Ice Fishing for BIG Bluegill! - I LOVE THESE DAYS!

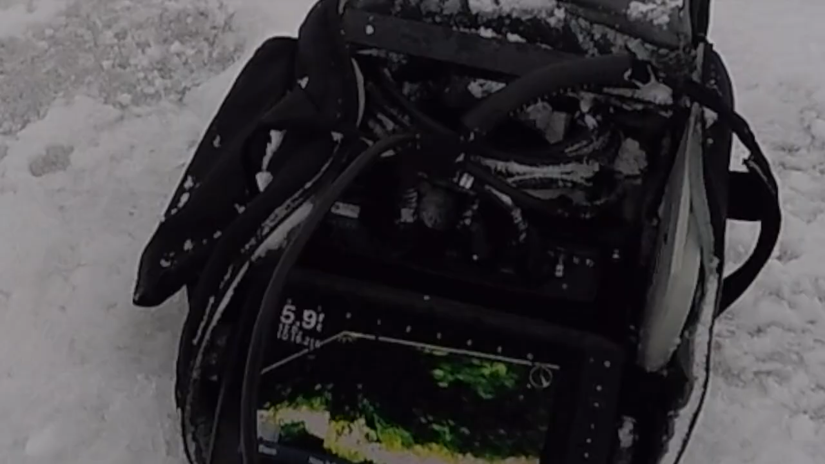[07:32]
you guys can even see that because of the way water drops are on the screen